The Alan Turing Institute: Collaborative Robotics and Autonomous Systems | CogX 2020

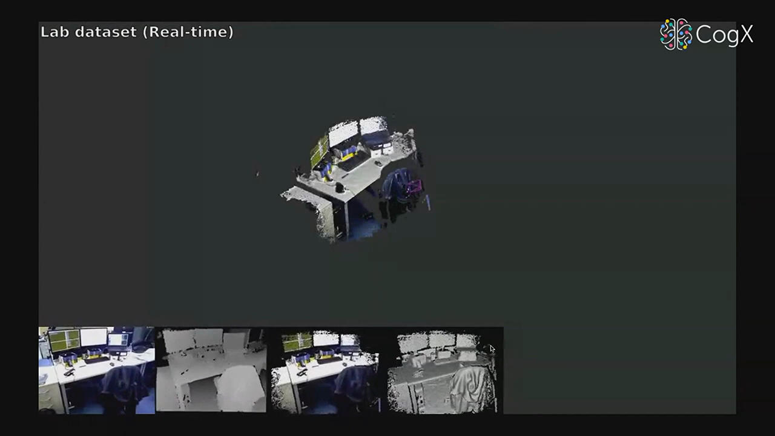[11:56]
So first of all, this is a dense mapping system. So in comparison with the video I showed you earlier,
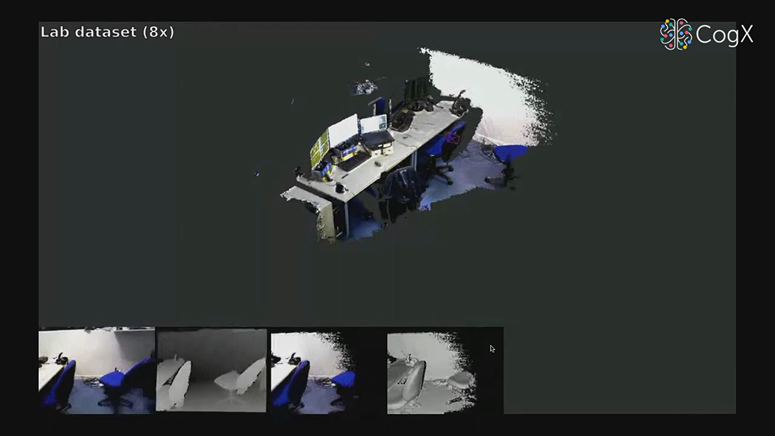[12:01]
which was just mapping a few sparse points in the scene,
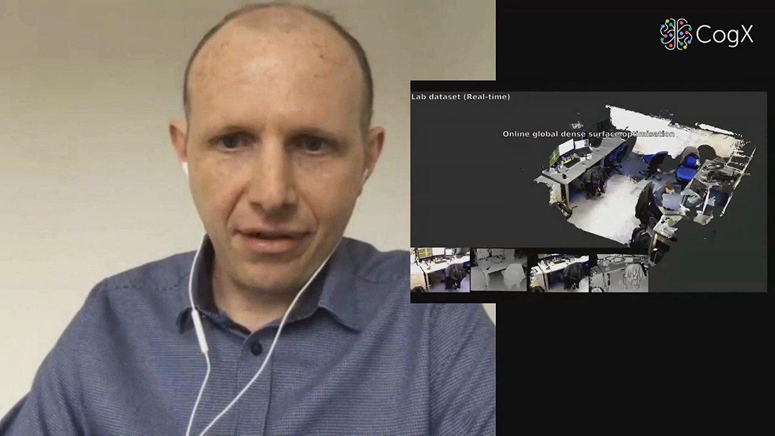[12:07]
this is a system that's trying to build a full 3D detailed map of all of the surfaces that it can see in the scene.
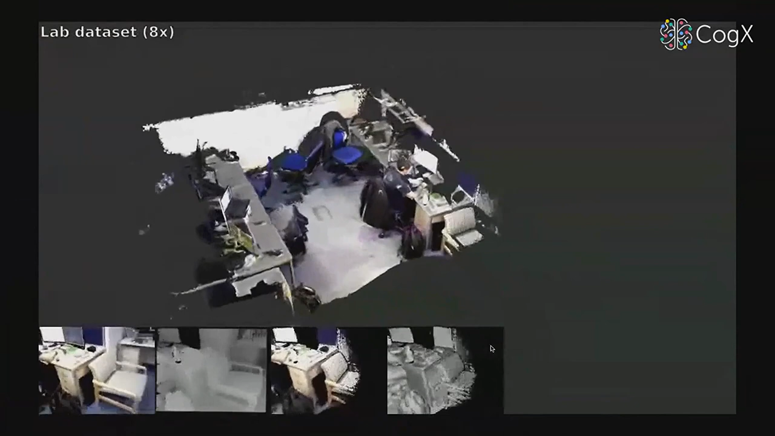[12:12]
So this is a relatively heavyweight system.
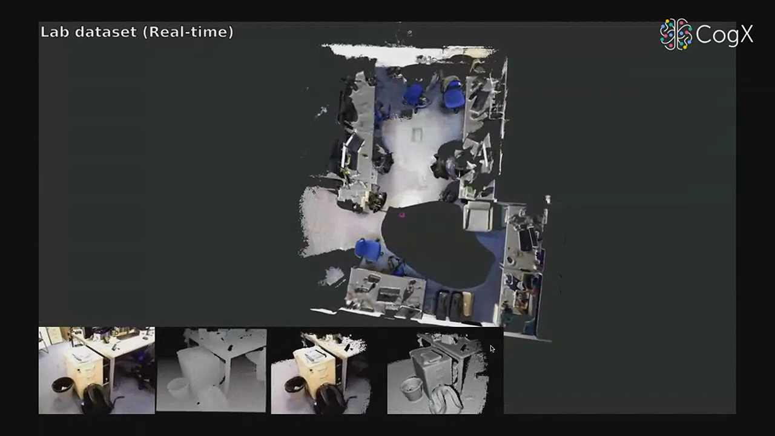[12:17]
We're using a representation with millions of
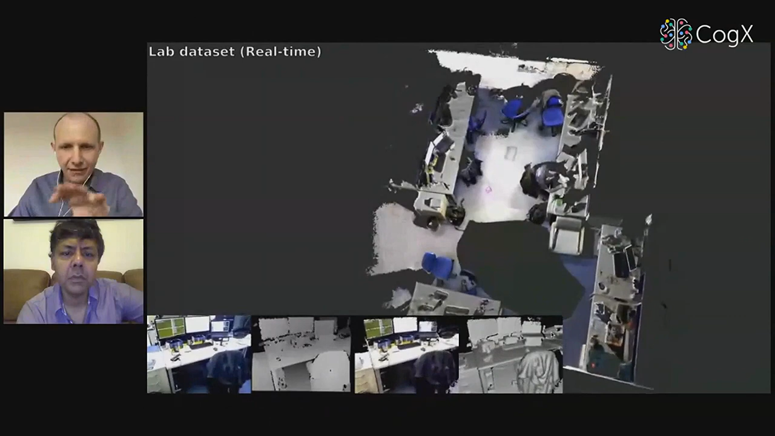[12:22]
sort of points to represent this room and a lot of computation.
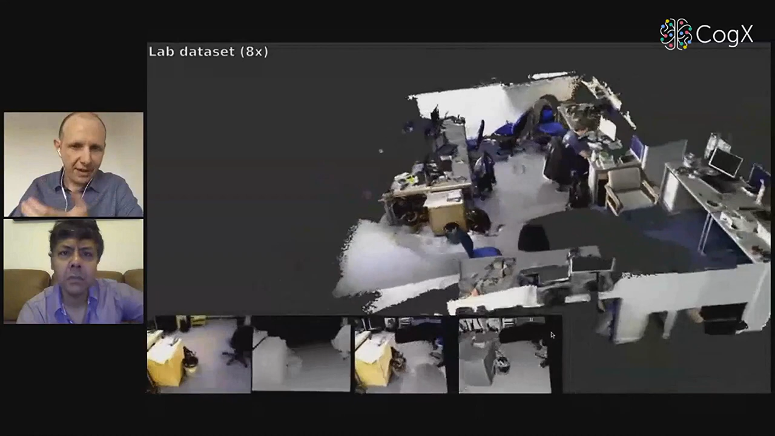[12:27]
So this runs on a big, powerful PC type of system.
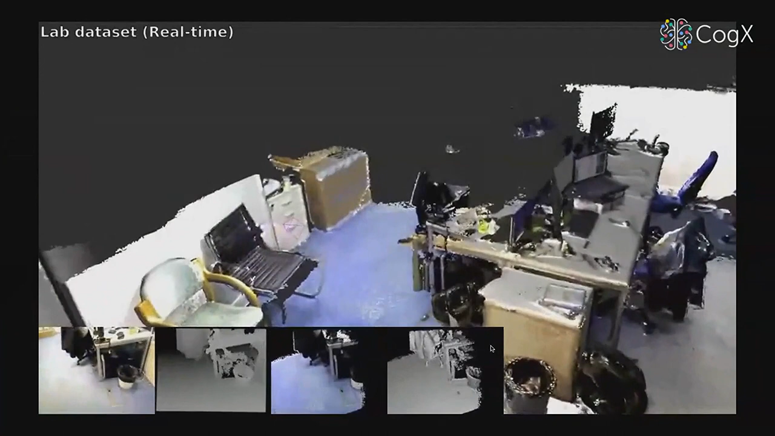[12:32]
But as you can see, it's able to give us this really detailed map of a scene.
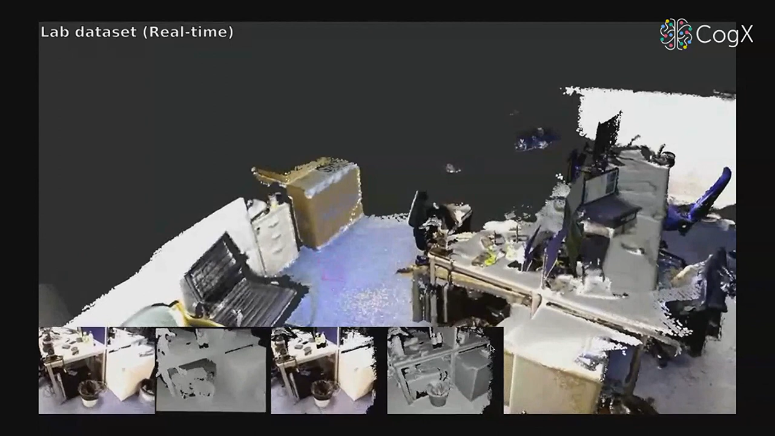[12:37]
But still, this system is only really building geometry.
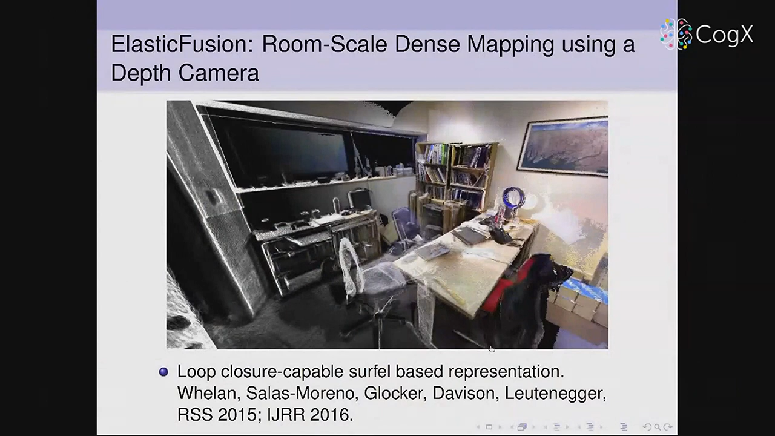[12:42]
So the more recent interest in a lot of this area is, can we move towards maps of scenes that are dense and detailed, but also have meaning? So not just clouds of points, but also the identity of objects. So this is some results from a prototype system we built a few years ago called Semantic Fusion, where we combine that kind of dense mapping system with the power of neural networks, which can be applied to images, and start to estimate the type of object that's present at every pixel of every image.
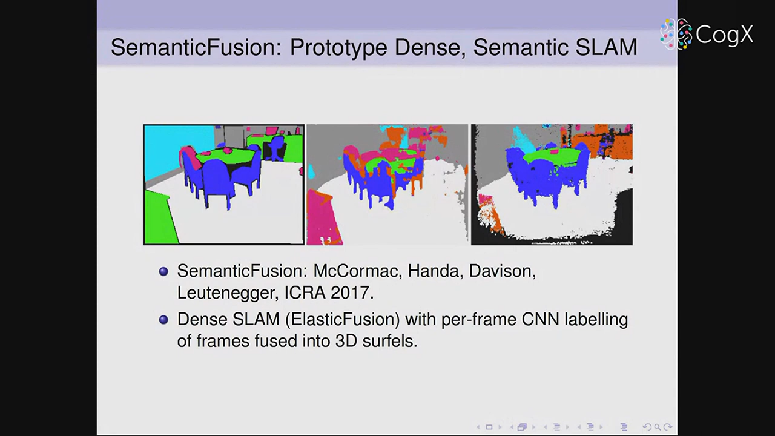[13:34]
And you can see the results here are somewhat satisfying. So the different colors indicate, whether we think things are chairs or tables, still a bit noisy and so on. So that kind of brings me onto this. So the performance is still not quite there.
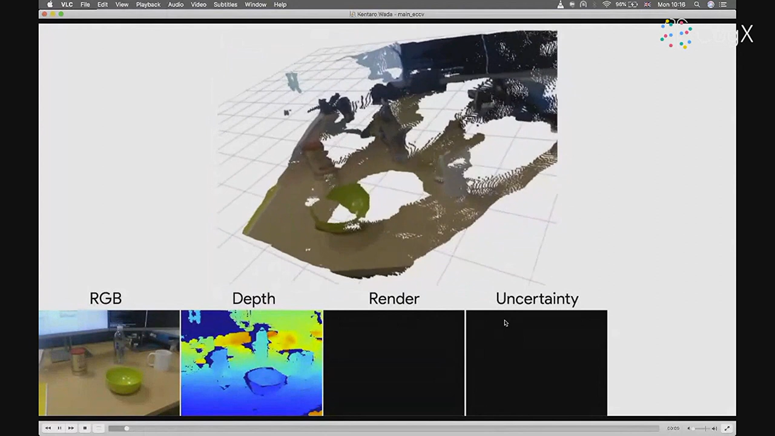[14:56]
But what we're going to do is try and directly now
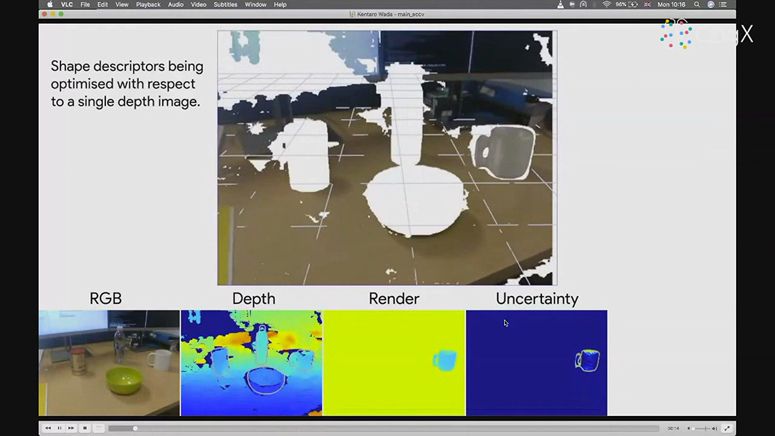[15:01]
fit object models to this map.
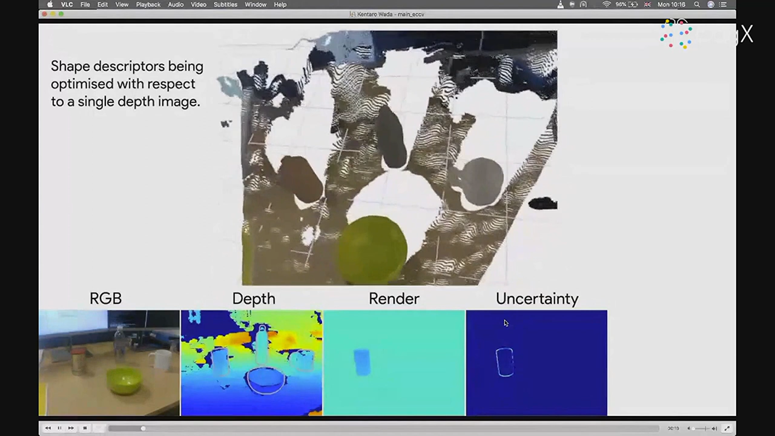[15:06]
So we've done some prior machine learning on a 3D data set of objects.
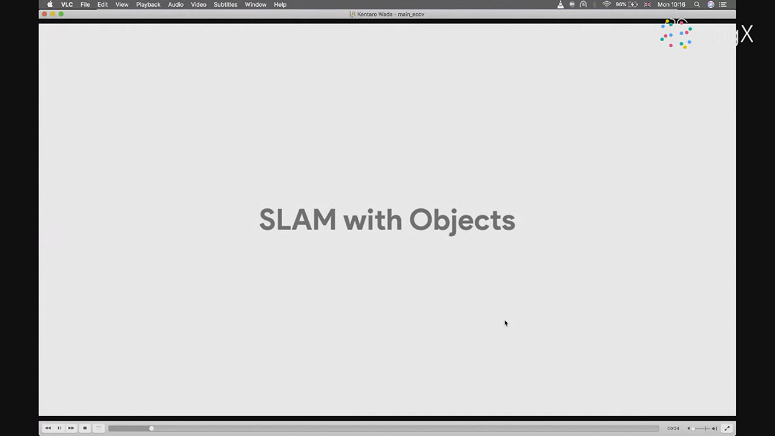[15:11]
So for instance, we had, you know, 100 CAD models of mugs, and we've learned a kind of shape space that represents all the possible shapes of mugs.
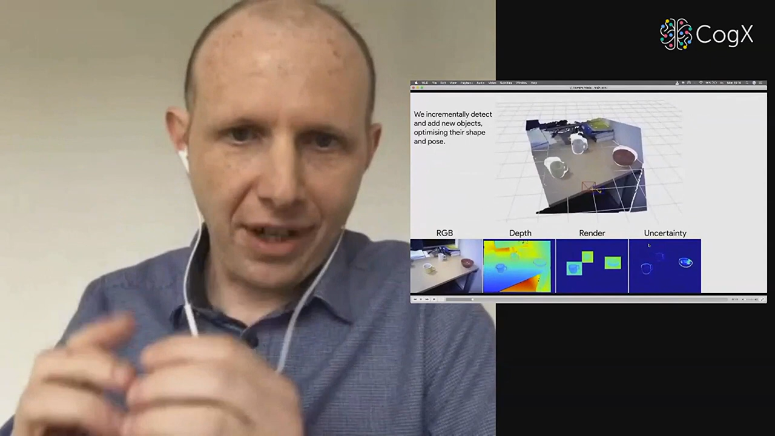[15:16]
And now we have some real data coming in.
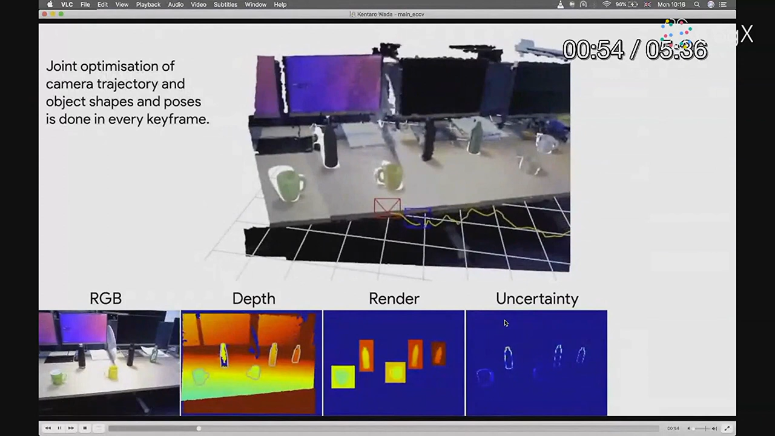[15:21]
Let me just skip forward to a slightly the video. So here and now we've got a camera moving around the table on which there's a variety of objects.
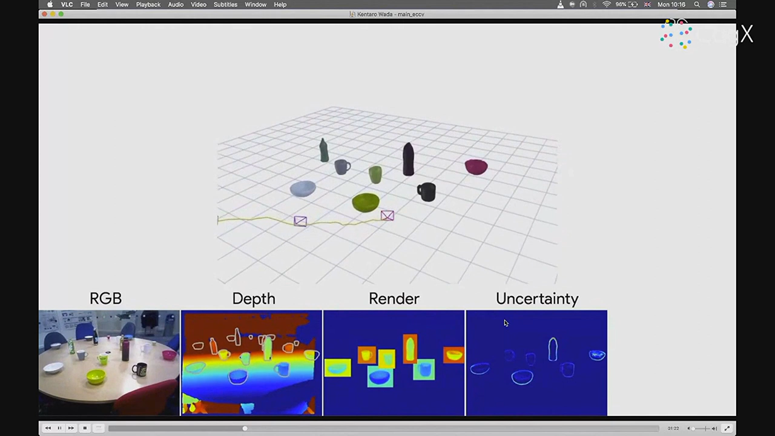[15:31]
And each time we detect one of these objects, we're going to fit and optimize one of these shape models to represent it. And what we end up with is this sort of token-based map of the objects in the scene,
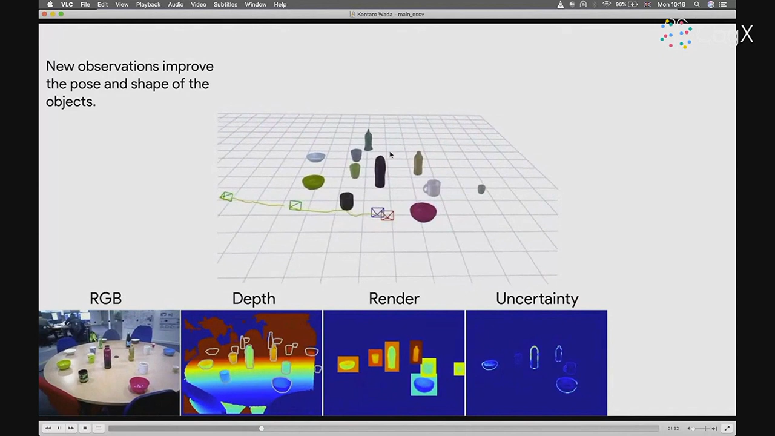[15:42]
which is something a bit similar to the sort of sparse point map I showed you at the start. But now each of the points is now an object, which has a position, a 3D shape, and an orientation.
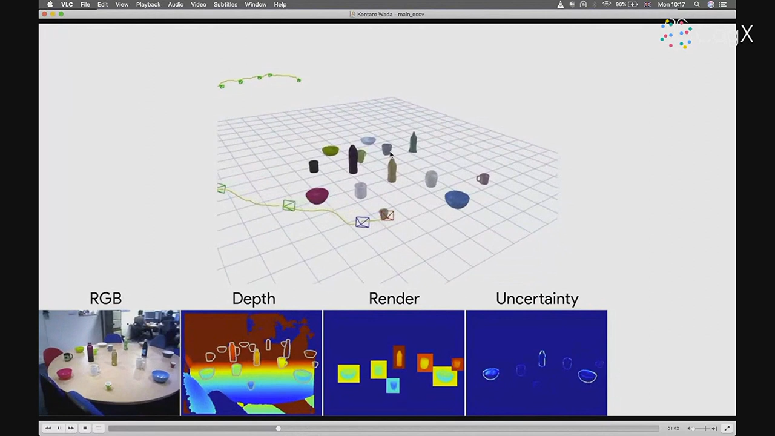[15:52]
So this is now a very efficient and useful representation of the scene, and I'll show you briefly what that could be useful for.